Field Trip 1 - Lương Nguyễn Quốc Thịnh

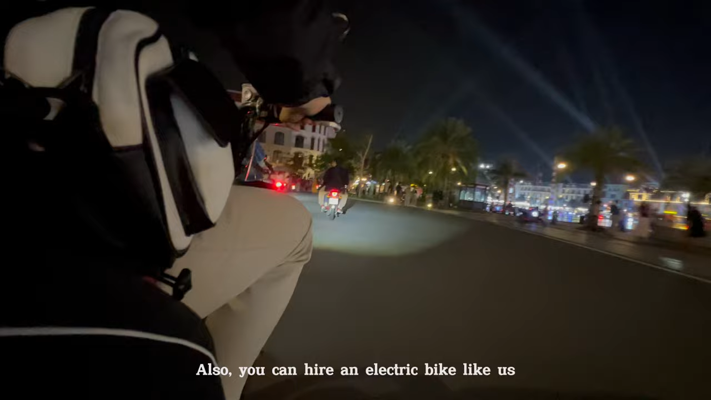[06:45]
Also, you can hire an electric bike like us to explore more about the Grand World Fuwok and also the nightlife too.